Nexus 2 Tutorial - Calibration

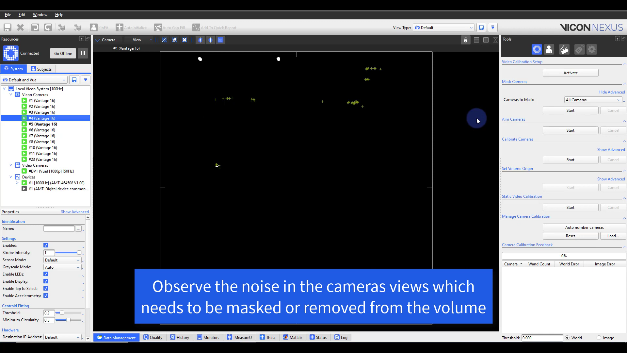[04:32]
In Nexus, masking is shown as a grid of small blue tiles superimposed over the camera image in a camera view, each cell of which can be set to obscure unwanted reflections that are seen by a camera. Please note that masking should be minimized if possible as masking blocks out portions of the camera sensor for the remainder of capturing, so a marker will never be seen in this section.
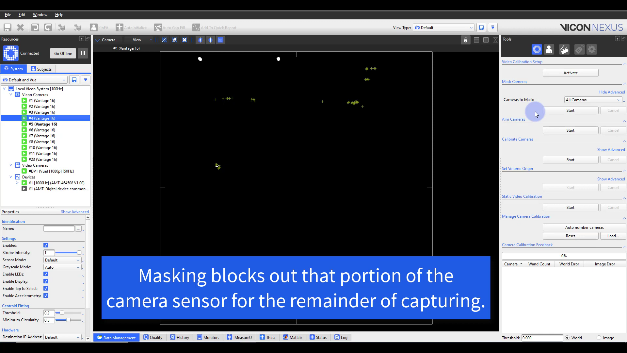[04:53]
Vicon Nexus offers both automatic masking and tools for manual masking. If you have many reflections in your capture volume, it is a good idea to create camera masks automatically first. You can then eliminate any remaining reflections by creating masks manually.
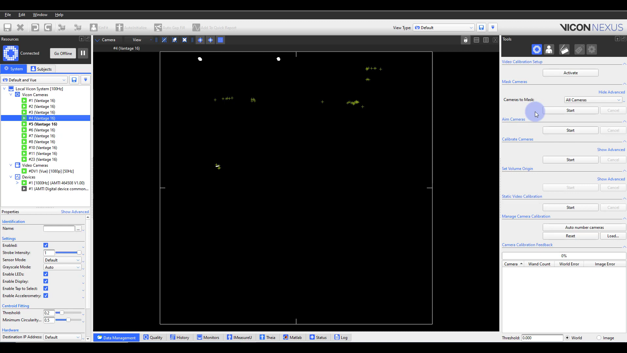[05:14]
To begin auto masking, select start. In this case, we are set to cameras to mask all,
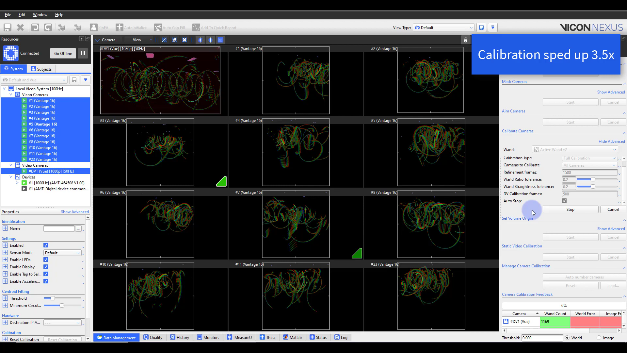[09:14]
The triangle is an indicator as to whether a camera needs more frames. Once a camera hits its 1500th frame, the triangle disappears. The individual will also receive feedback from cameras depending on which camera type is set up in the lab.